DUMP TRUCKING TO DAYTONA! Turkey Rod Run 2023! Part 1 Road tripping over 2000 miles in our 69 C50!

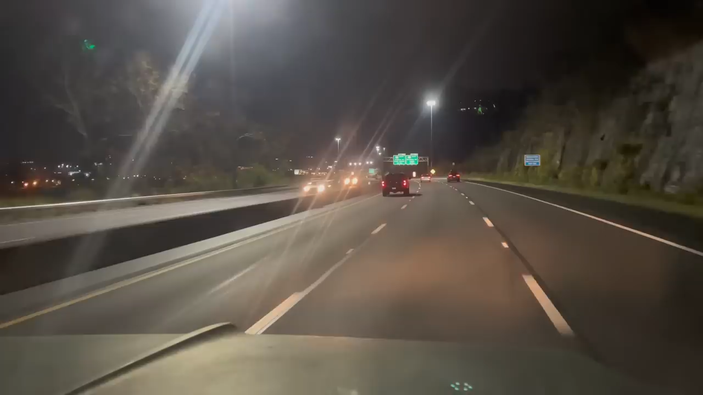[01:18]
big town where we at charleston um virginia we're in virginia uh we're in west virginia oh charleston west virginia we're in charleston west virginia we've been on the road for three hours yeah
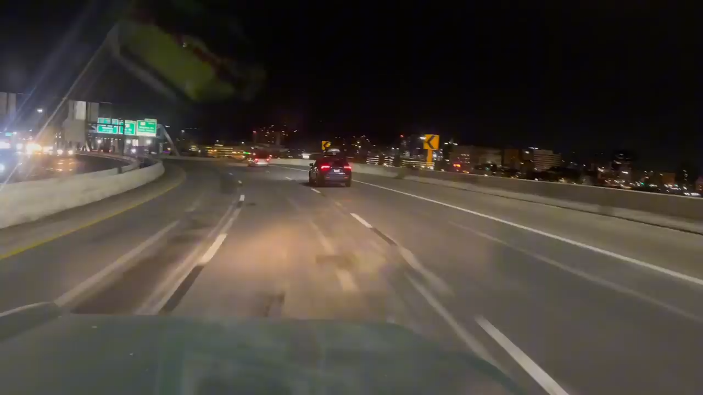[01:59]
everybody likes to see bridges this is where we are are y'all from around here or not
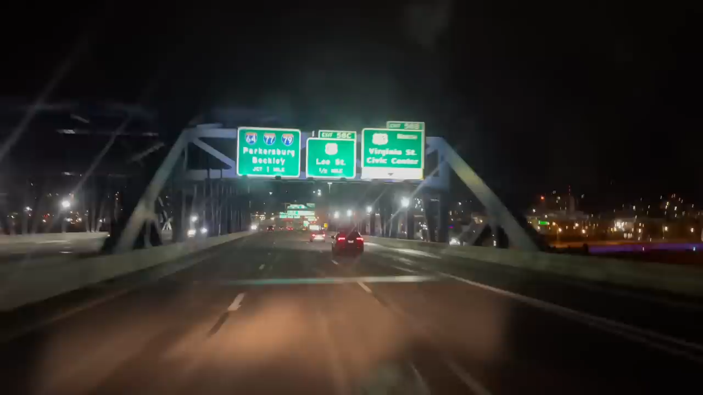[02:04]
we got it man glad they're getting drunk ain't they yeah 94 thanksgiving biggest party night of the year not for us look that's our bank they got our bank
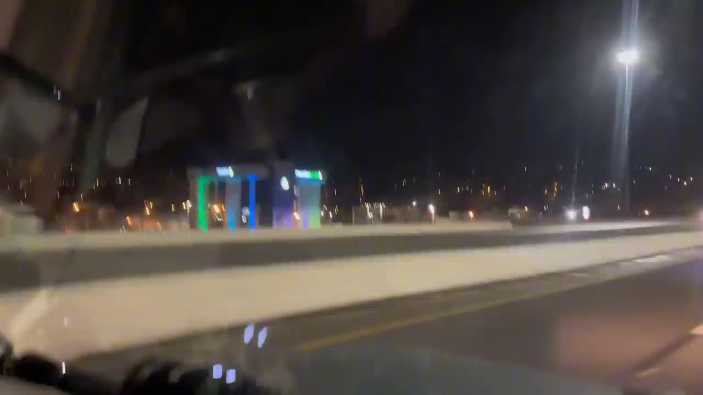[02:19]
64 east yeah east abels yeah
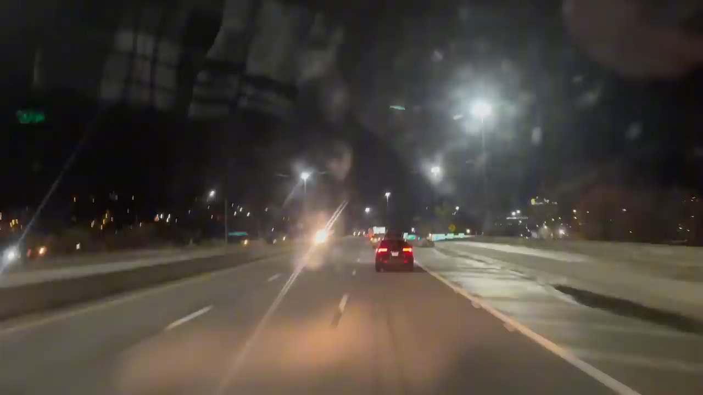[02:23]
we just passed the institute didn't we look at that building oh wow